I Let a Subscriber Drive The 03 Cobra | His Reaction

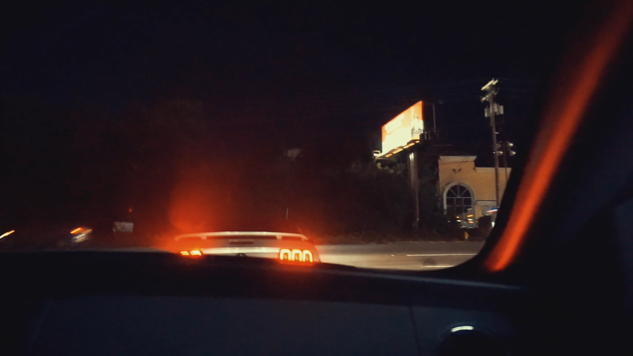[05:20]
Like, so earlier on the beginning of the vlog, what I was talking about is the Mustang Week strip is kind of where everyone kind of cruises, plays around, revs and stuff, and I was talking about the $400 ticket that I got the first year that I came here.
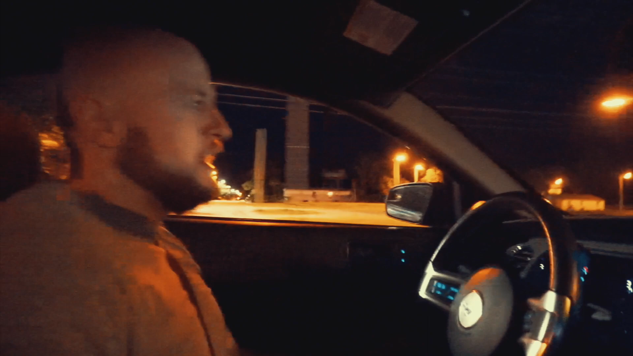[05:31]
What? You know how many times I listened to this song on the way here? Like about 12. Did you say 12 also? You're welcome. How did you know? How did you know that I listened to this song 12 times on the way here?
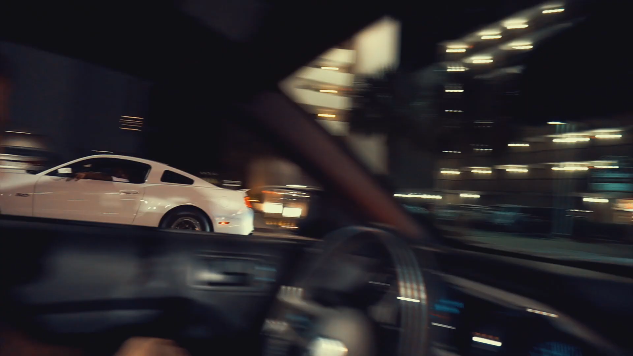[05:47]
Hey. So guys, this hotel right here, this hotel, Breakers Hotel,
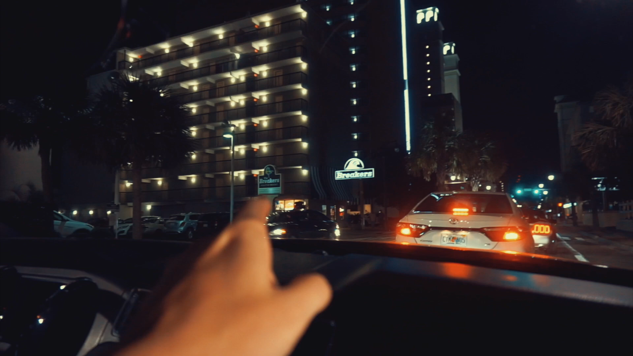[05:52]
I used to stay here from the time that I was like 5, 6,
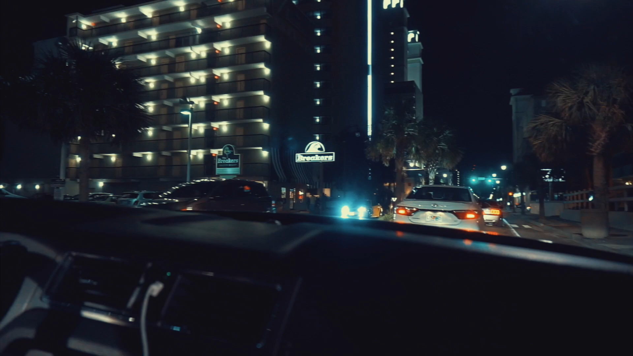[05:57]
7 years old up until the time that I was like 15, 16 with like my mom and a couple of friends.
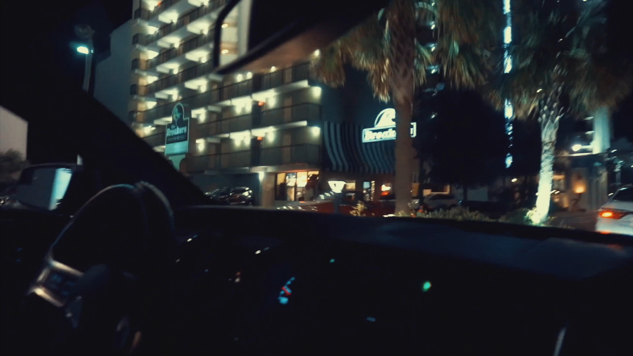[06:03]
We would stay there, and there's like a little pizza place right across the street.
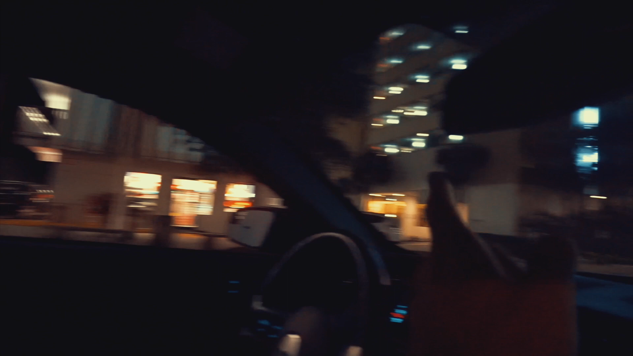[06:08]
So we'd stay there, and then we'd walk across the street here, get pizza, get Ben and Jerry's ice cream.
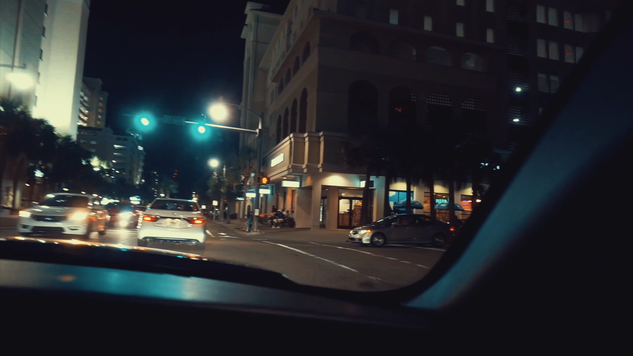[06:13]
And I've been doing that literally since I was a kid up until I was a teenager. That's how long I've been coming here.
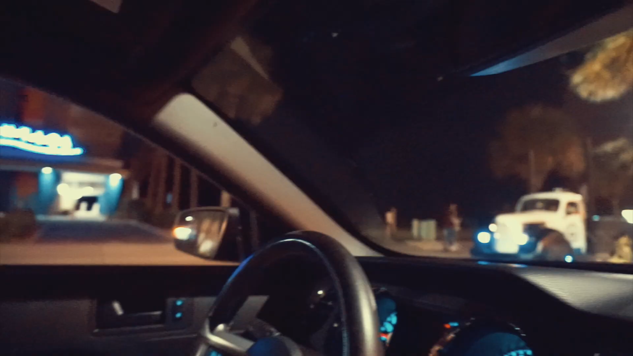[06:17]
Look at that thing. That thing is sick.
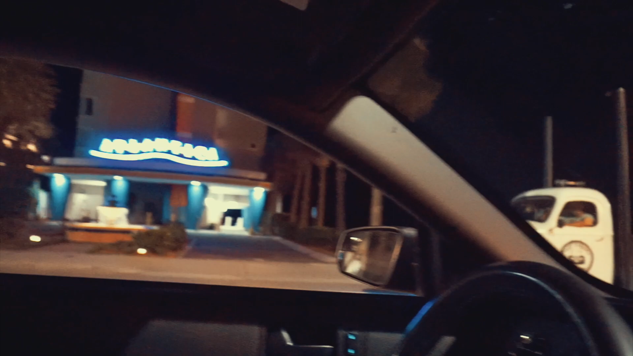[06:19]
This area right around here, probably right around the same time as when I got in big trouble a couple of years ago.
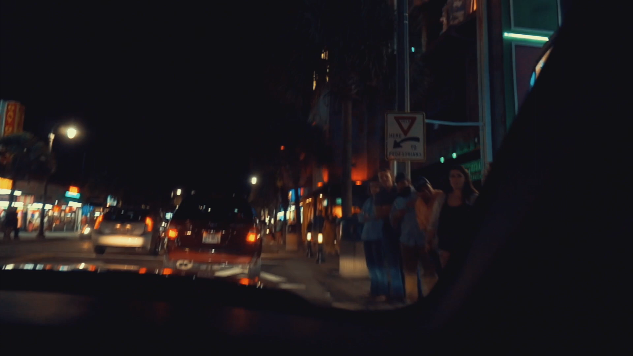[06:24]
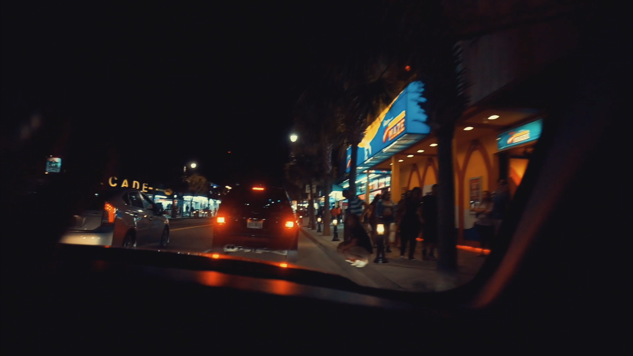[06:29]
Everybody, this is where everybody will tempt you to rev it, and they're like, rev it! Rev it! Put me on YouTube. You want to be on YouTube, so there you go, guys.